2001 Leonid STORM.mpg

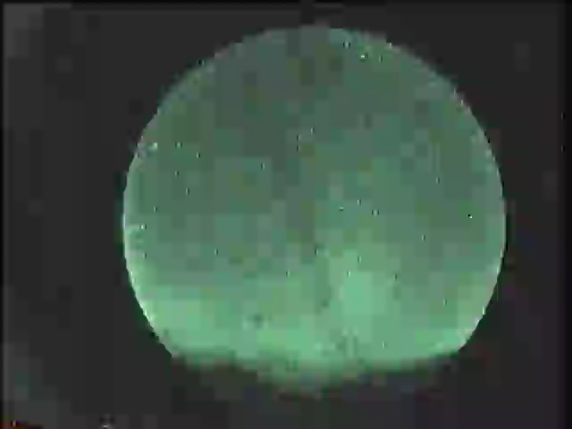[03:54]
It's actually dropped back. It's creeping, but I think we're okay. It dropped back, actually. It fell back. Yeah. It fell back. It's down lower right now. Look at that. Perfect. A terminal burst with that. Nice one.
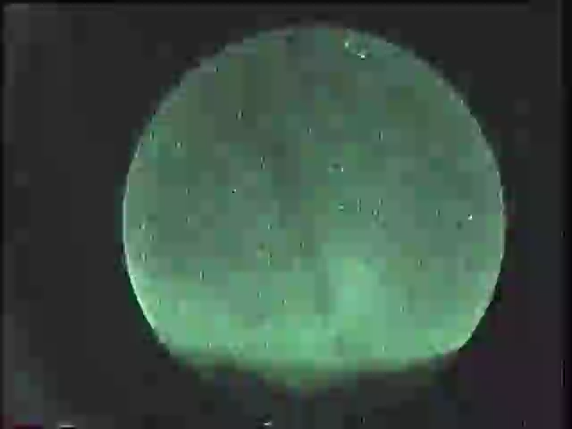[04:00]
This is amazing. You know what? I'm going to go back to it. This is a keeper.